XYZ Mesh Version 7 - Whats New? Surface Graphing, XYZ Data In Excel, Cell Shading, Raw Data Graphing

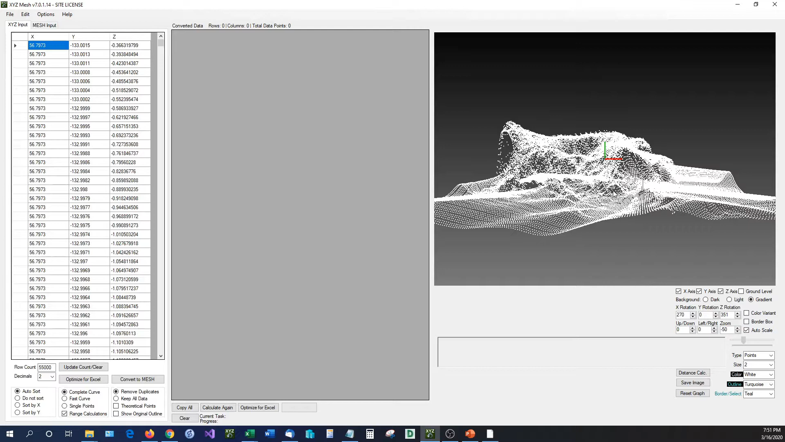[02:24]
We have a new graphing engine that we have implemented into version 7. We have listened to our customers. We have taken every single upgrade opportunity that we possibly could implement within the year that we've been working on this. And this was the major feature that was requested by our users. And that was having a new graphing engine that was capable of handling more than just the standard couple thousand data points.
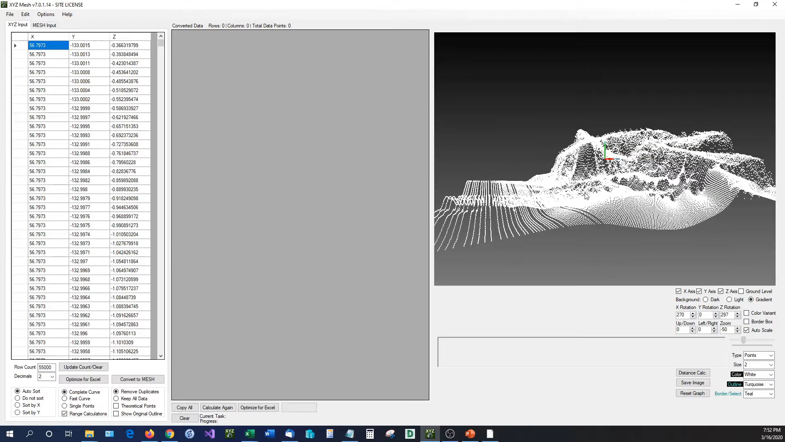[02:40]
In fact, this right here is 54,500 data points.
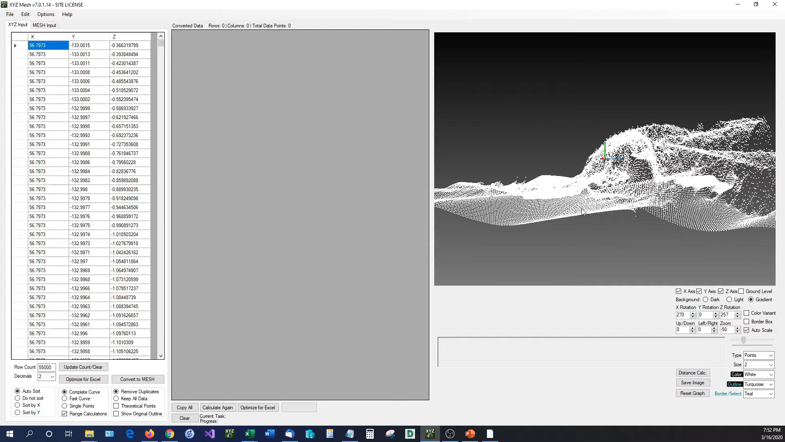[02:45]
This is a Linar scan of an underwater mountain range. So you can see, it's pretty neat. Something else that we added in, obviously, this is raw data. This is not converted over into a mesh format. This is just raw data that we have had. We copy and pasted it, and now we're graphing. We also included complete functionality of all the zoom, rotation, panning,
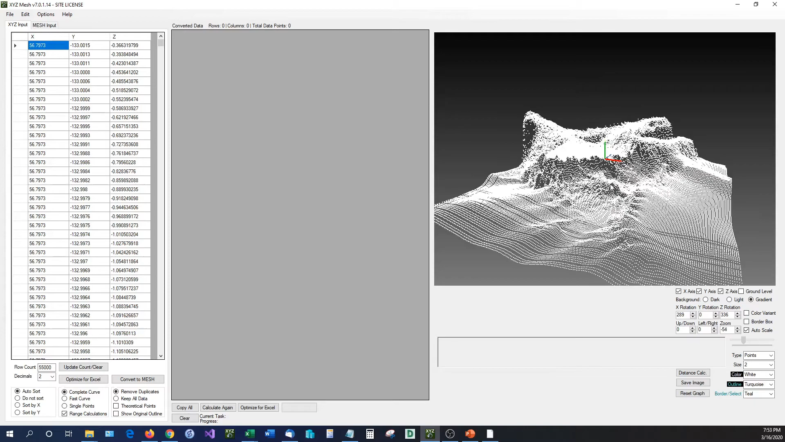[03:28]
So literally, I am doing all of this with the left click and the mouse wheel to zoom in and out. And if I want to pan, all I have to do is hold down both left and right mouse and drag and drop wherever I want. And I can pan it in any direction. This is very similar to regular CAD style programs.
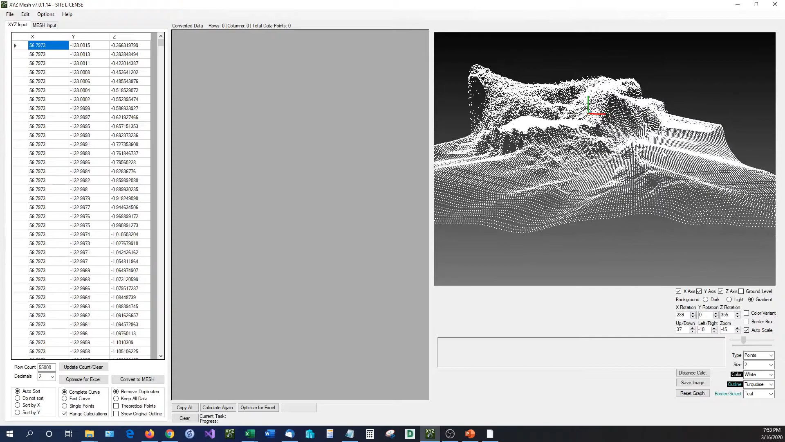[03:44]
It's very functional, and it works great. I'm going to go ahead and reset my graph back down to the default so we can see. And all of these were features that were added in.
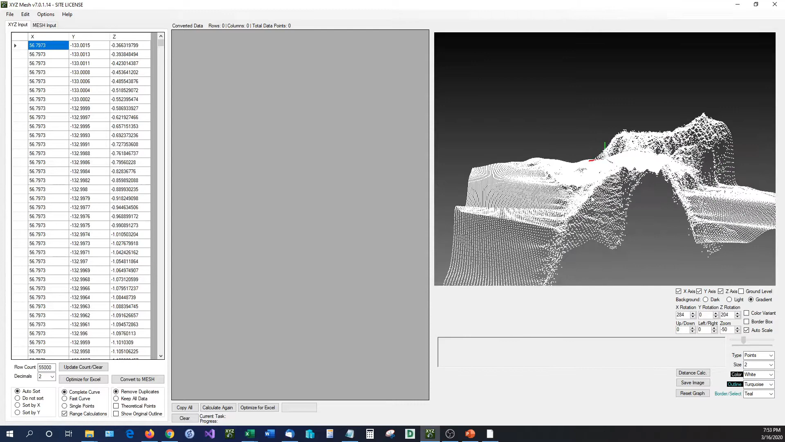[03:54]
Now, this feature that I'm about to show you is also added in, and it's inside the mesh whenever we convert it, the color variant.
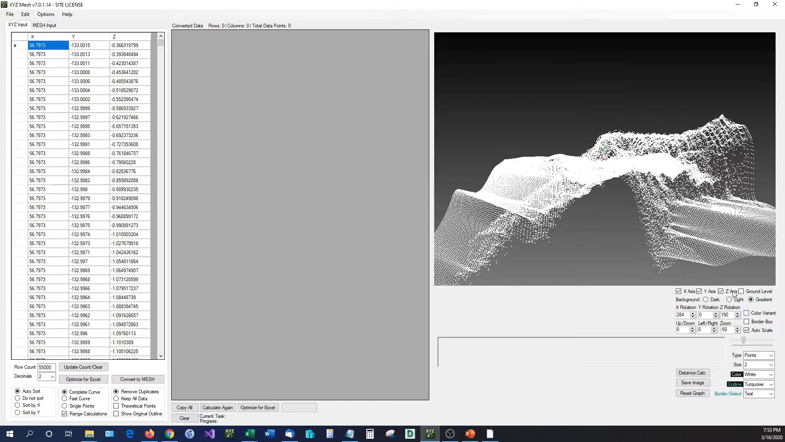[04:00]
Now, previously we did have color variance, and it just showed the color variance in the graph. Now, however, you can see it in the raw data.
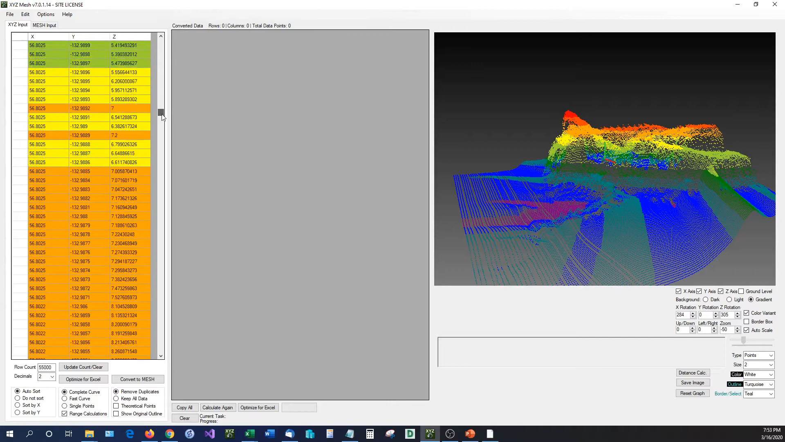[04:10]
So you can actually see where the different colors lay and at what points. So if we convert this over to mesh, you can see that it also converts it over to the cell shading in the mesh format as well.
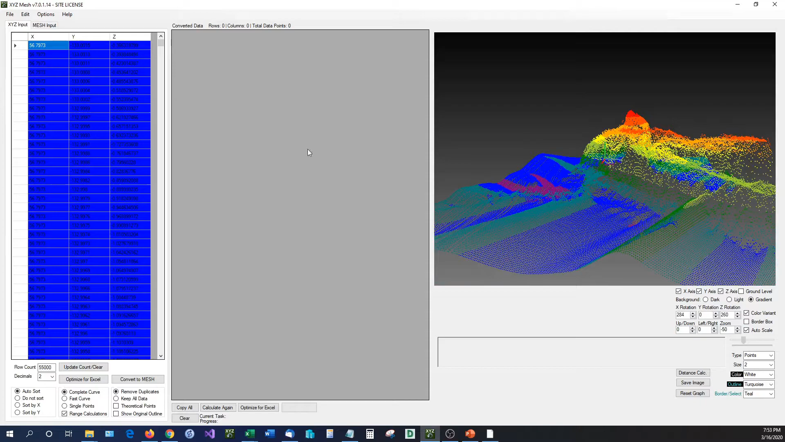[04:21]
So that's pretty neat. We have also included an updated ground layer. So you can see it scales with the points.